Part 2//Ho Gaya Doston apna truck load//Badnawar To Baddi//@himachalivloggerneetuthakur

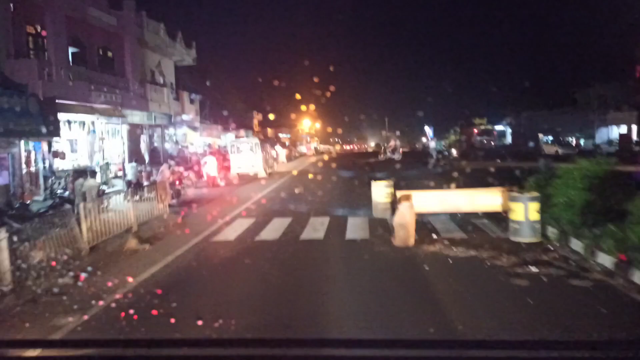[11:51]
और दोस्तों मैं पहुंच गया हूं सत्र उंडा पिस्काम क आप लोग बोलते बैस को भी लोग घ्यासा करे करें को अब भी बारे जलगी है रात को बजन दिखते कें दूस्तों क्या करें उ बुंदा बांदी हो रही है जैंट इन से इन के लिए
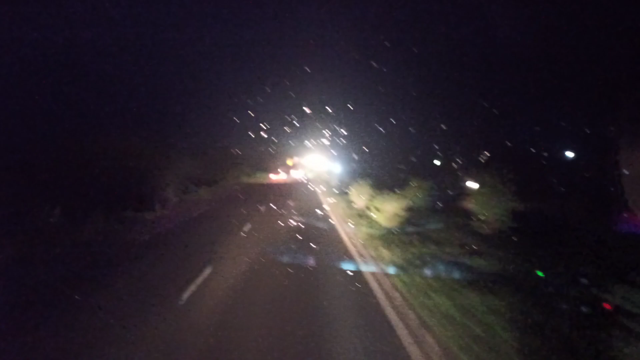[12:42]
तो इसके ज्यादा दिक्कत आजाती है फिर दिखता ही नहीं कुछ आके तो मैं तो आज दोस्तों जावरा तक ही जाओंगा नहीं तो मैं पिक्छे सो जाना था आप लोग बोलते हो कि रात हो भी ब्लोग सूट करना तो इसलिए मैं चला हूँ नहीं तो
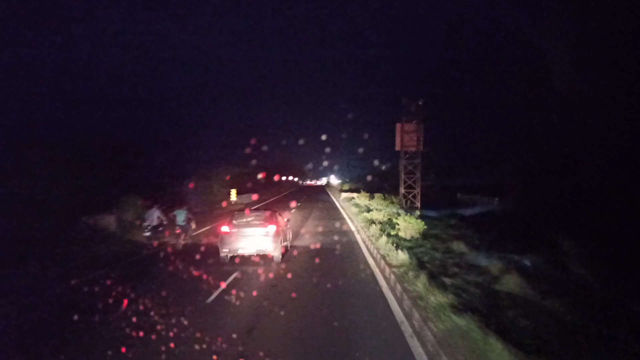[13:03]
पिछ रात का भी रात को दोस्तों अच्छा नहीं आता है इसलिए मैं सो जाता हूँ और मुझे पसंद भी नहीं है रात को जादा चलना दिन में ही चलना ठीक है
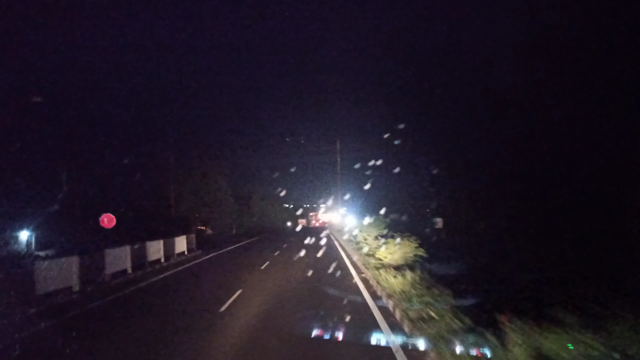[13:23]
और अपने ब्लोग सूट करते हो चलते हो तो
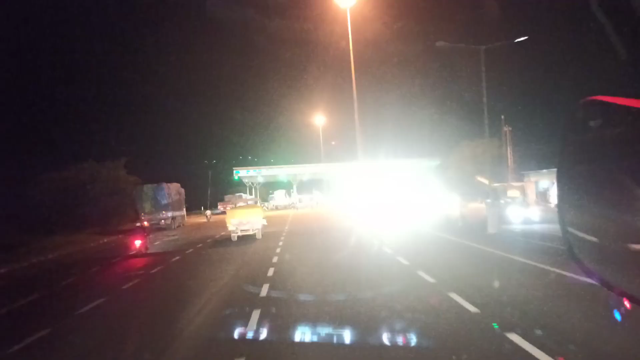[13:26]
यह आ गया है टोल टैक्स रतलाम से पिछे है यह रतलाम है यहां से 20-25
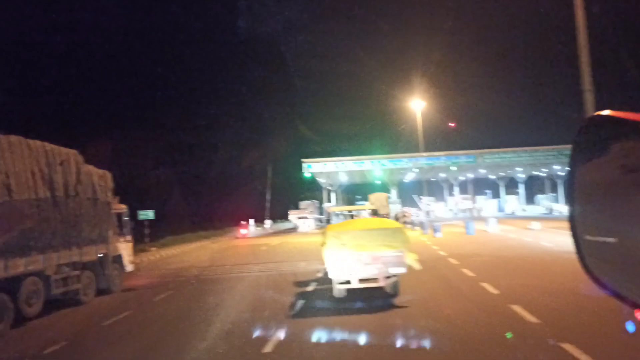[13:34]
कि आपको तो बहुत ही प्यारा लग रहा है टोल टैक्स आने यू बहुत अच्छे अतने रात को भी मैं तो सोचता हूँ कि रात को कहां भी वाएंगे
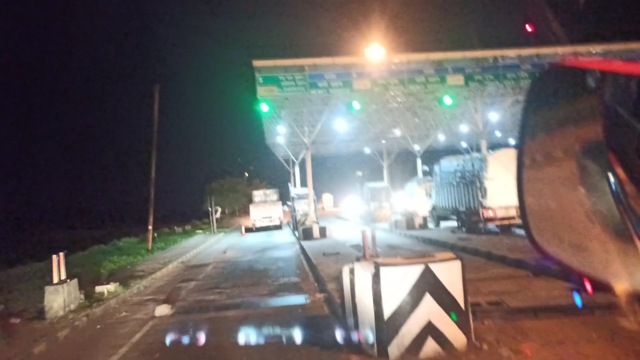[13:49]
वरे दर टोल टैक्स है लाइट है तो इसलिए भी वागया अच्छा
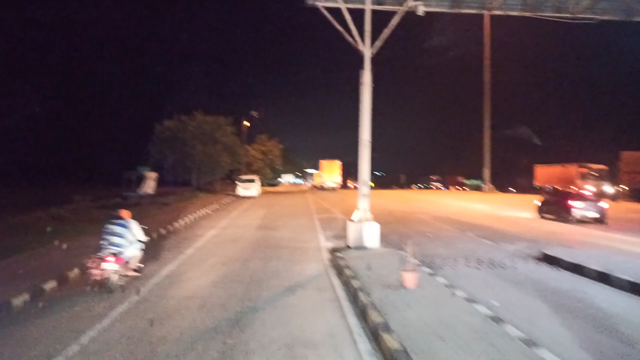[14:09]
करें तो यहां इसमें लगा रहे तोल में इस तोल के फास्टेक्स बहुत कम काम करते हैं उसको
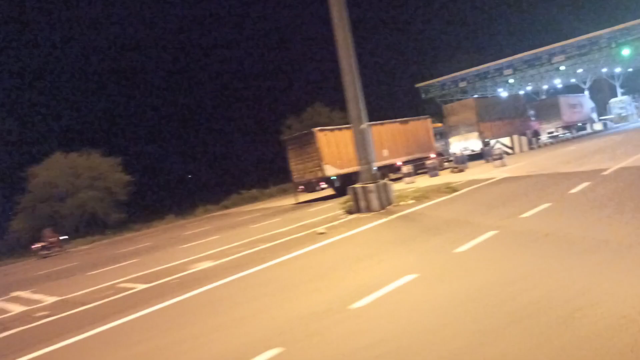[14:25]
कि अच्छा कि और रतलाम 15 किलोमेटर जावरा 68 किलोमेटर मंद्सोर 101 किलोमेटर मंद्सोर भाई 101 किलोमेटर और रात का व्यू देख सकते हैं आप कुछ इस प्रकार से है रात को कुछ ज्यादा दिखाई नहीं देता है बात
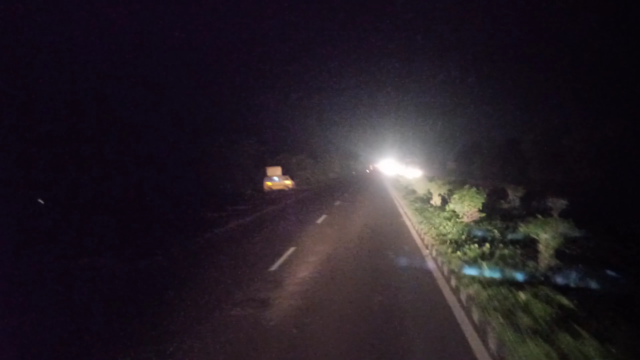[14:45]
यह सबेट सबेट पटी लगी और रोड में दो चमक जाता है रोड बढ़िया एक दम और
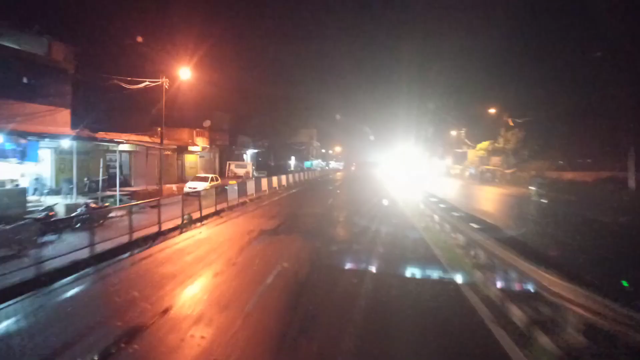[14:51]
दोस्तों हम पहुंच गे हैं धराड गाउं में और रात को देख सकते हैं लाइटे लाइटे जली भी तो
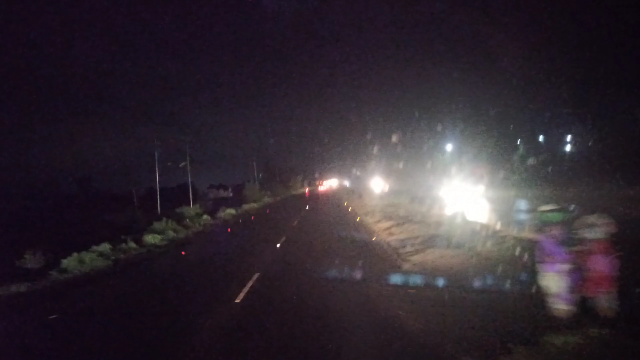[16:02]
चली छी Раз सब्वेट होले बीजने मे गड़का रिये हैं.. तगडे बारी मेक रीमें.. और दोस्तों हम पहुंच चुके हैं रतलाम और रतलाम का विव देख सकते हैं रात को दिन में
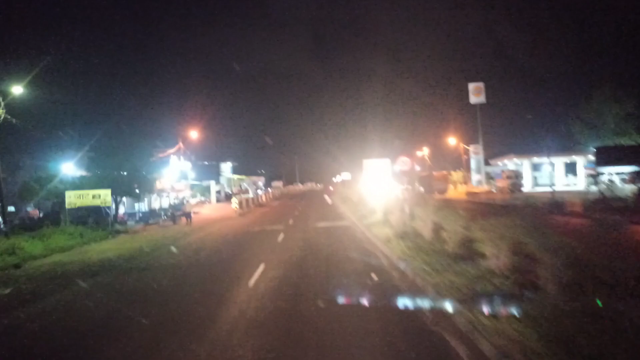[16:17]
और रात में का भी फरक रहता है दोस्तों और देख सकते हैं कितना प्यारा विव है
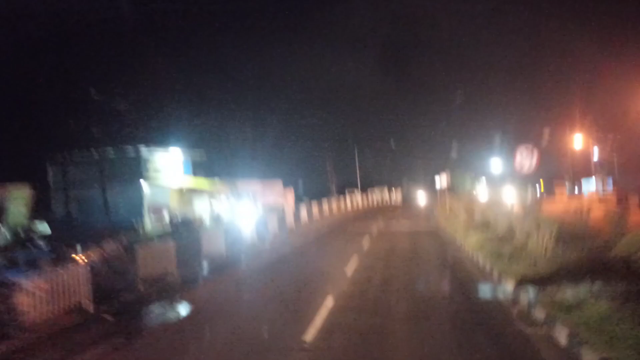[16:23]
और यह चले गया रतलाम सहर के लिए अंदर गोजी दर गोई सामने दिख रहे हैं लाइटे तो हम तो जाने पाते हैं तो हम तो बाइपास ही हो जाते हैं
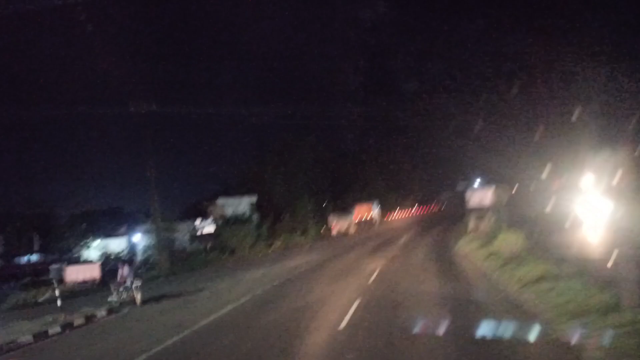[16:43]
और यहां से सुरू हो गए समझो रतलाम का बाइपास तो अभी हमार को बिनोध भाई का फोन आया होता जैपुर से
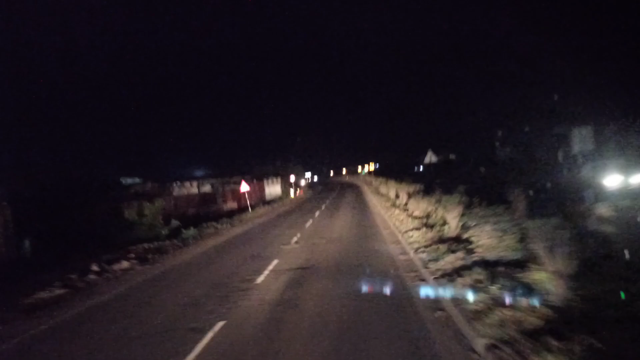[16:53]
तो बड़ी कुछी हुई हाल चाल कुछ रहे थे बड़े भाई तो बस आप लोग ऐसे स्पोर्ट करते रो चोटे भाई को और
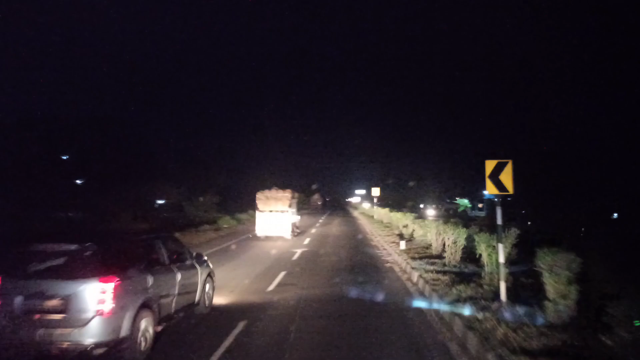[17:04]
देख पीकप जारी है लोड होकर सुटा सुबह की मंडी होगी पीकप अलेगी तब जिन्दगी में जागते रहो भागते रहो देख सकते हो दोस्तों रतलाम भाई पास में जैसे एंटर हुए पारिश ने दावा बोल